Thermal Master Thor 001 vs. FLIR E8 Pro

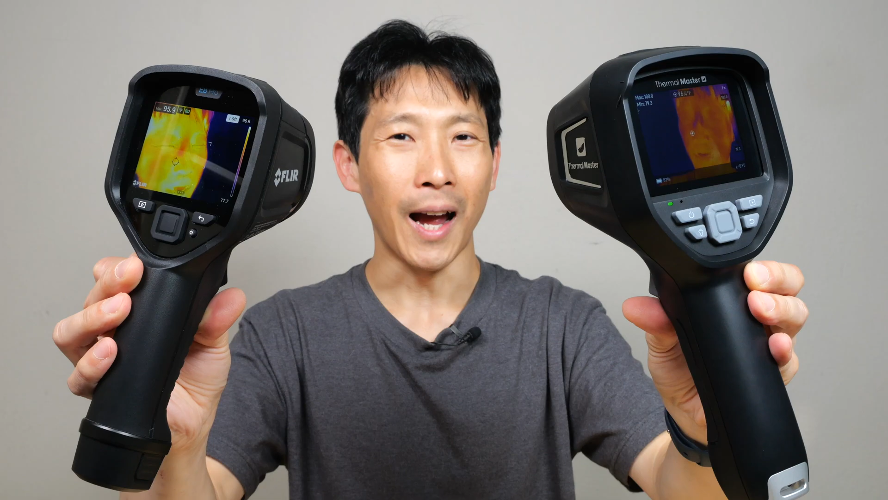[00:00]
How's it going, everybody? This is B2Bush. Today, I'm going to compare these two thermal cameras, the 401 and also the Flare E8 Pro. I've been using Thermomaster infrared cameras exclusively in my videos for a very long time. The one I use right now is this tiny little one with a macro lens attachment.
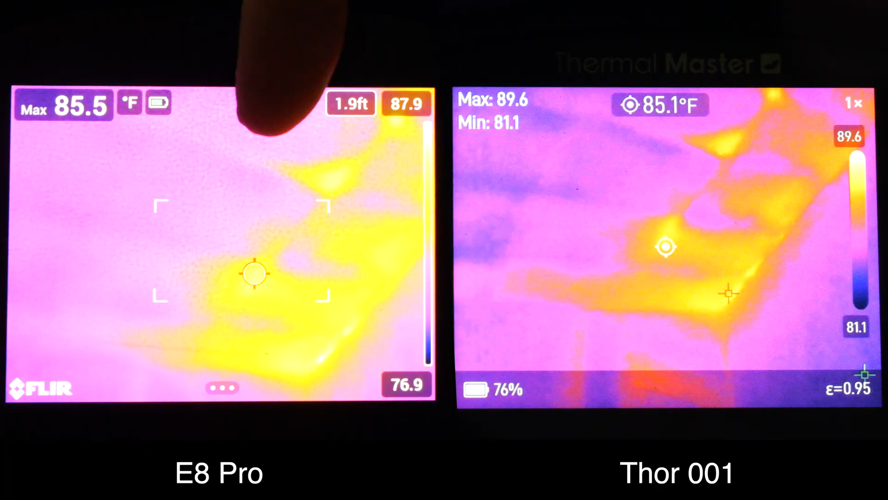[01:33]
So it's likely giving a lower maximum than on the Thor 01. Look at the center over here where it's kind of purple. It's kind of spotty. Whereas on the Thor 01, it looks like there's less noise. These little spots, I'm almost certain it's not there in real life. So this is an artifact of the image sensor inside the E8 Pro. This is the insulation in my roof and some heat is leaking through through the roof.
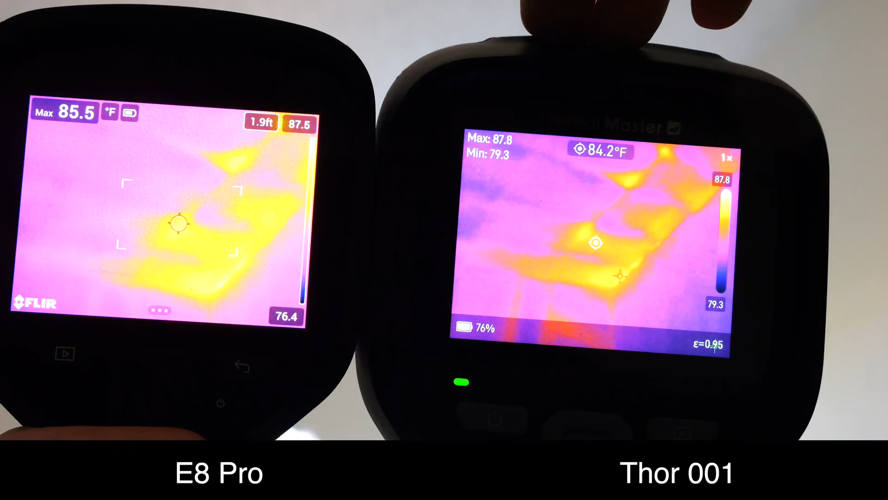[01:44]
On screen: spot 84.2°F
25 hertz refresh rate on the Thor 01, 9 hertz refresh rate on the E8 Pro.
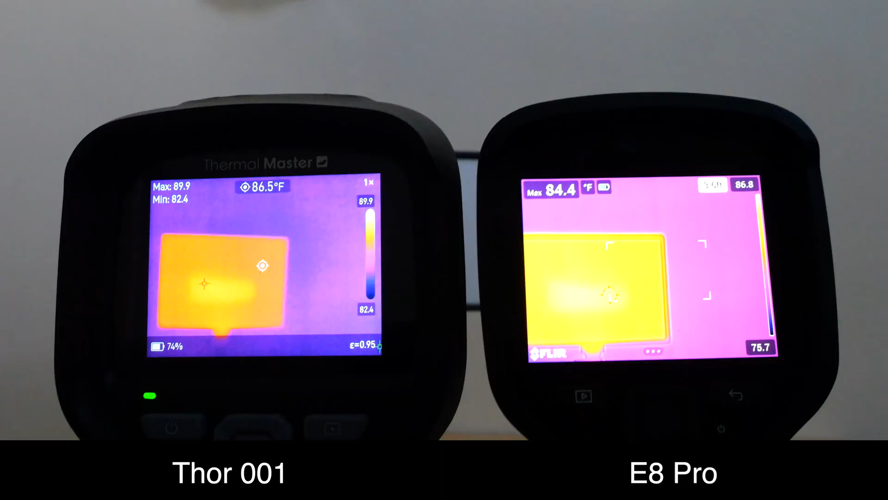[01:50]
On screen: spot 86.5°F
Watch what happens when there's movement in the video. There's noticeable lag in the E8 Pro. However, on the Thor 01, it tracks it as if it's real time. The minimum focus distance on the E8 Pro is about 14.2 inches.
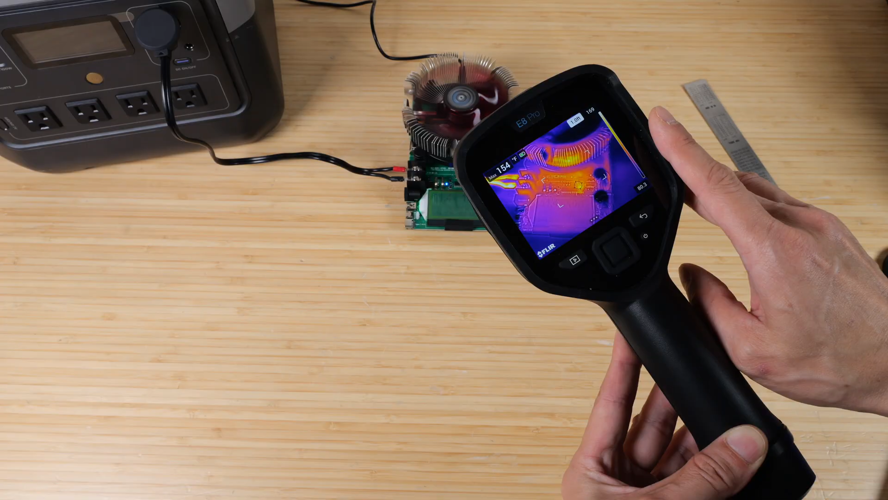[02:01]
The Thor 01 has a macro lens that can get down to 3.1 inches.
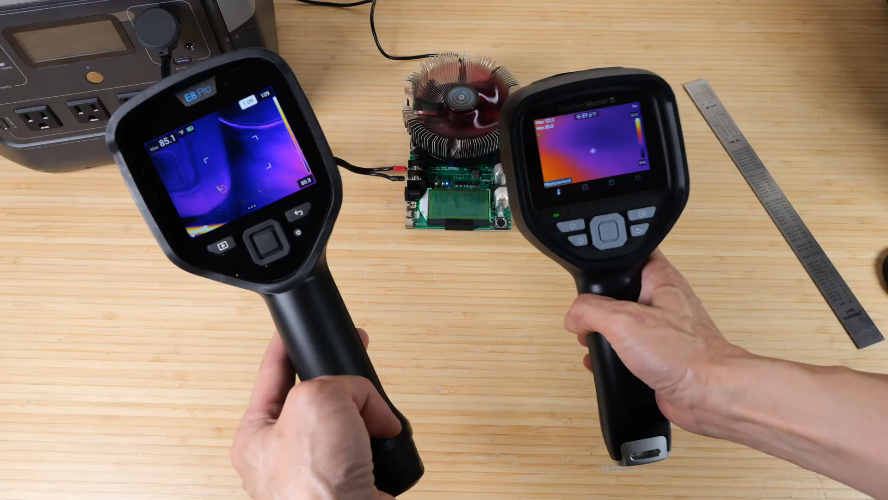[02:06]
So you can see a lot more detail for close-up stuff like PC boards. If I'm about four inches away, everything's kind of blurry.
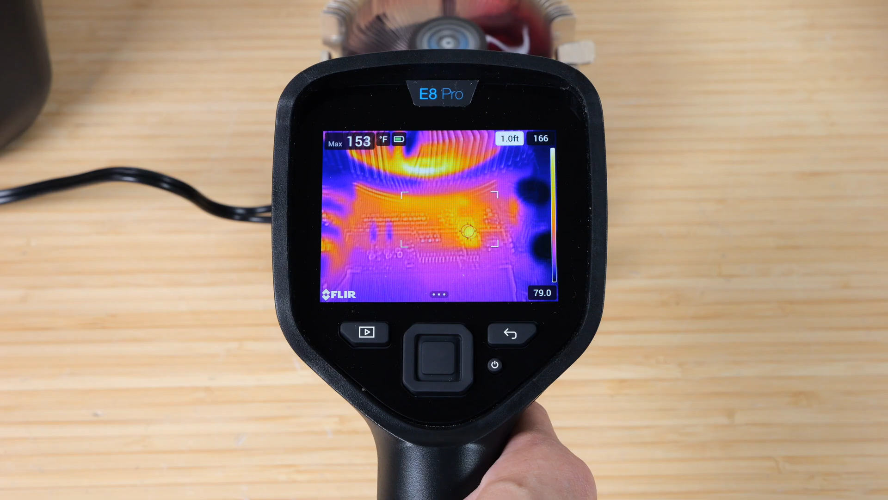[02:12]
On screen: max 153°F
We do see the maximum at 154 degrees Fahrenheit, but it's not quite clear where it is with the Thor macro lens. Look at that, it's like day and night. You can see every single component including the cooler resistors.
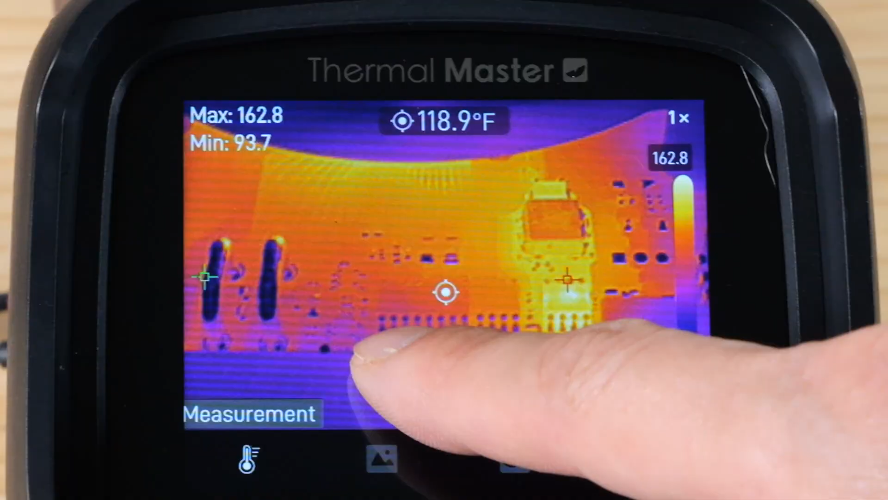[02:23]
On screen: spot 118.9°F
Over here is the really hot chip. It's 162 degrees Fahrenheit now. I'm gonna press and hold the trigger so you can record some video. I can move it over here to the heatsink itself.
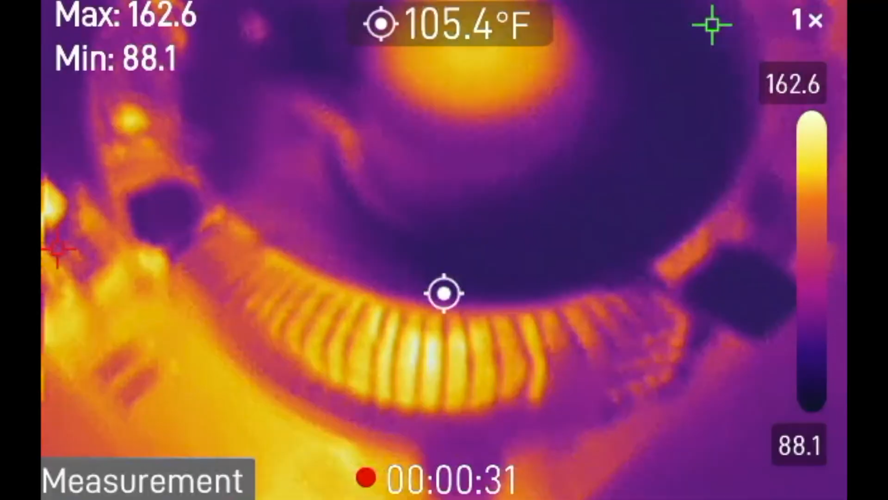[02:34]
On screen: spot 105.4°F
Let's see how hot it gets in there with the maximum 160 as well.
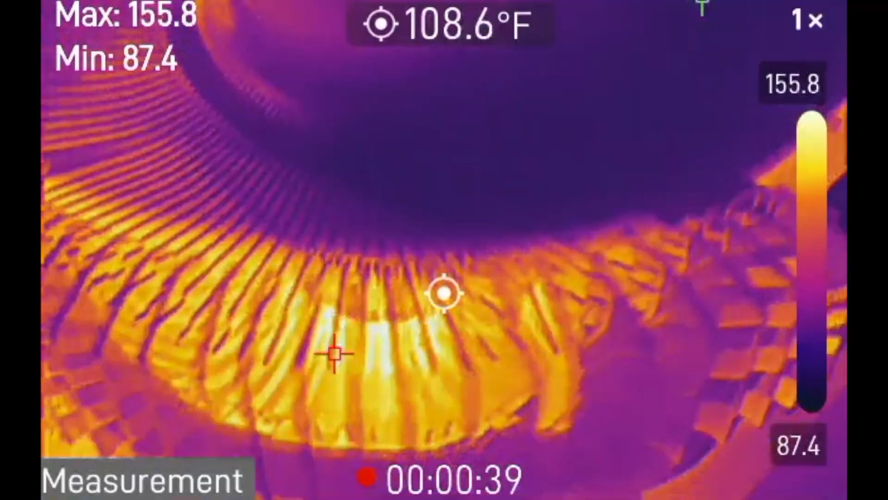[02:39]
On screen: spot 108.6°F
And then maybe at the terminals, the center point is 180 degrees at these little wires that's coming in.
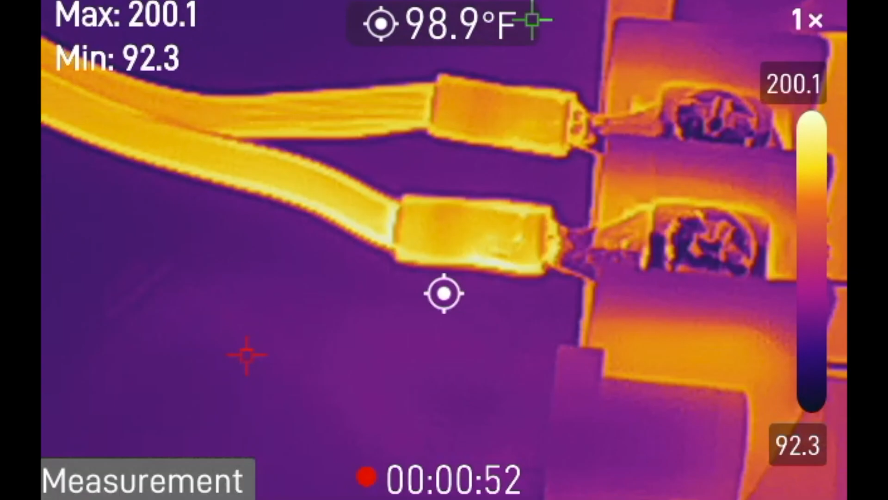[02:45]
On screen: spot 98.9°F
This is around three inches,
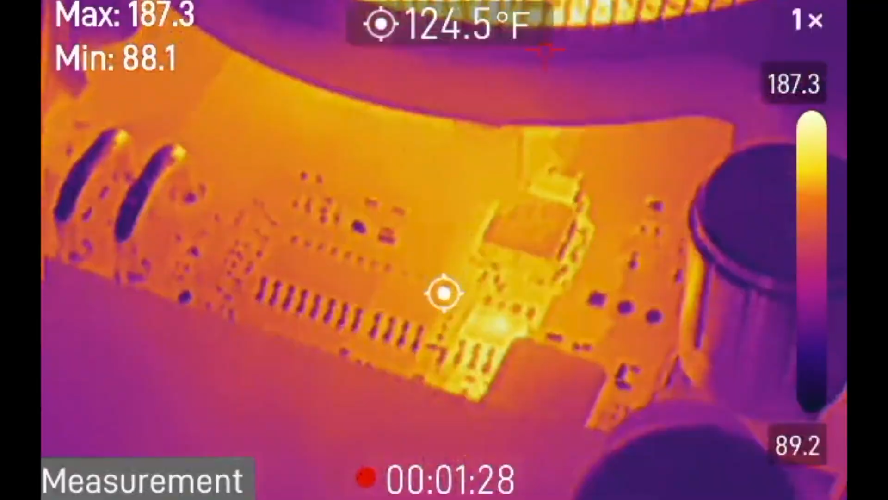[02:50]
On screen: spot 124.5°F
so if you go to like let's say eight inches away, you start to want to remove the macro lens.
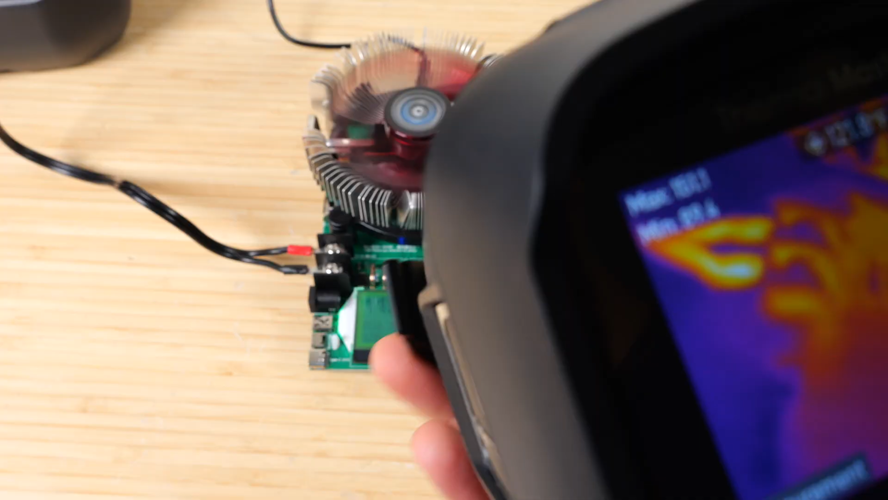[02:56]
So I'm gonna remove it, just pop it off, and we can see much more clearly further away. Now we're gonna check the heat leakage on my water heater with both of these.
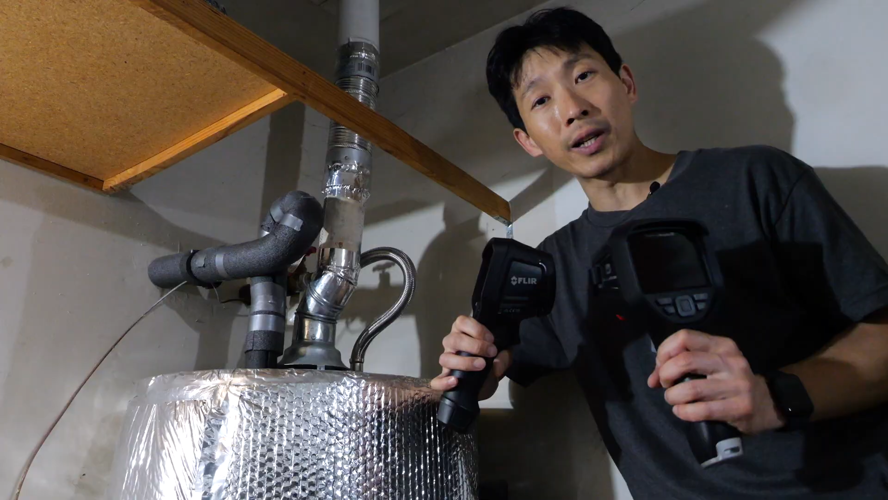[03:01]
In this view, the maximum on the E8 Pro is 102, but the Thor 01 can sense that there's something 109 degrees at the bottom.
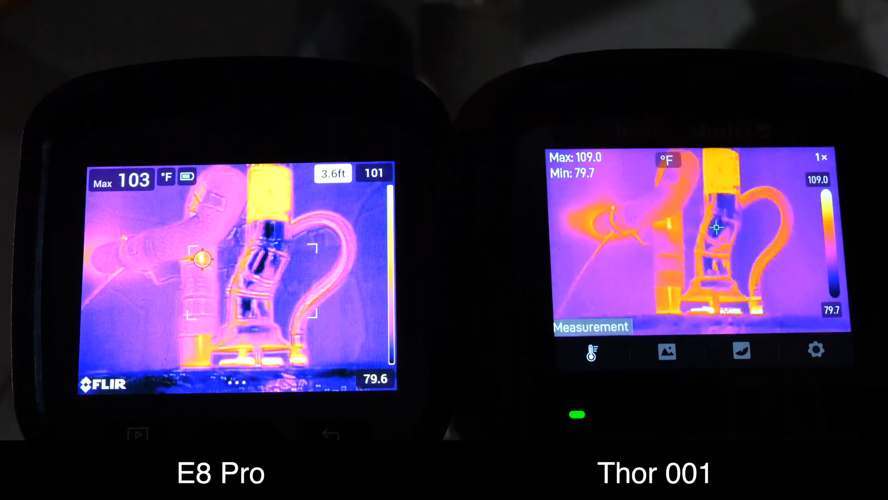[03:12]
On screen: min 79.7°F
This is not a mistake, it just has higher resolution sensing because that little sliver is very narrow and the E8 Pro is kind of averaging over more pixels. So it's not picking up on like a little dot that's very hot.
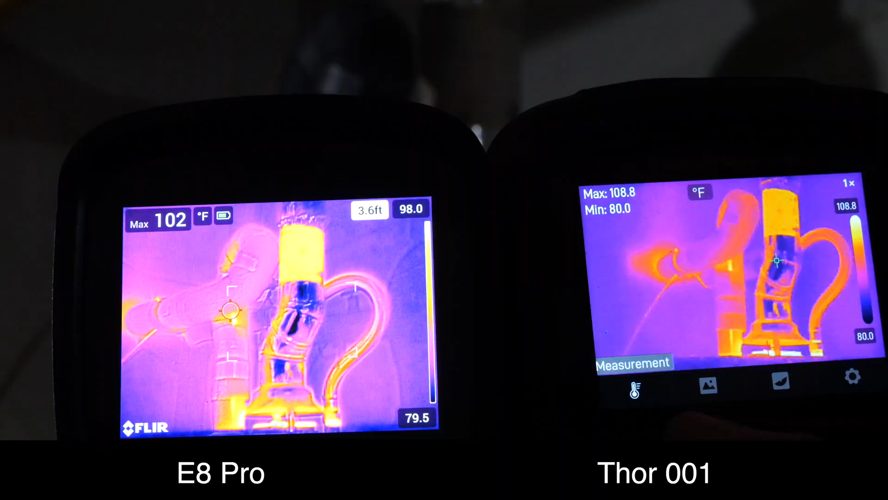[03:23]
Also notice that I have everything within view holding at this distance.
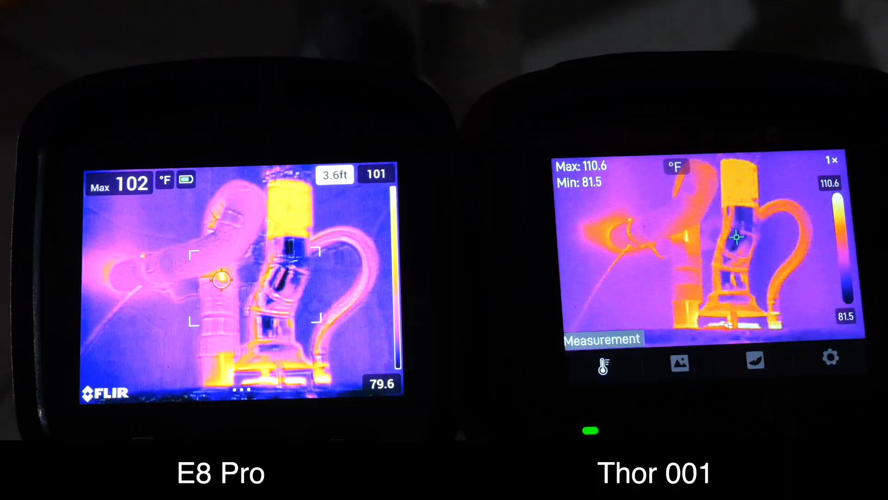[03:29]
On screen: min 81.5°F
The Thor 01 is kind of like a wider angle so you can get closer up about that much and it'll show about the same amount of stuff on the screen.
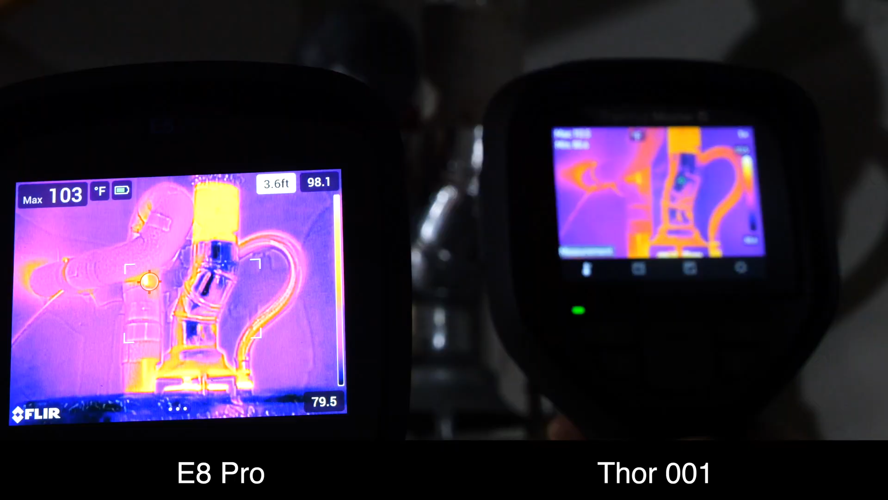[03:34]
On screen: max 103°F
This means the Thor 01 you can get up a little bit closer if there are space constraints.